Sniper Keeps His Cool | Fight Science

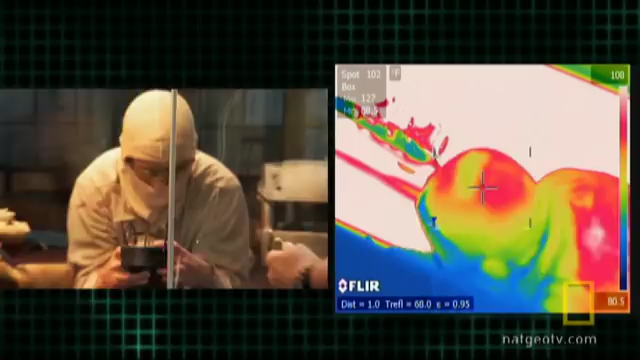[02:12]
High-tech thermal imaging will project the sniper's core body temperatures onto a monitor so scientists can track his vitals.
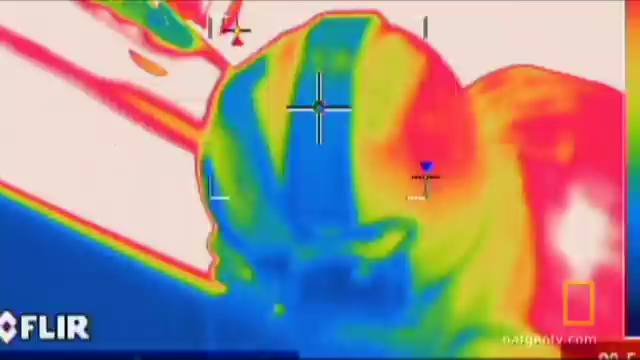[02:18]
If his core temperature rises, so will his heart rate, leaving him less time to shoot between beats.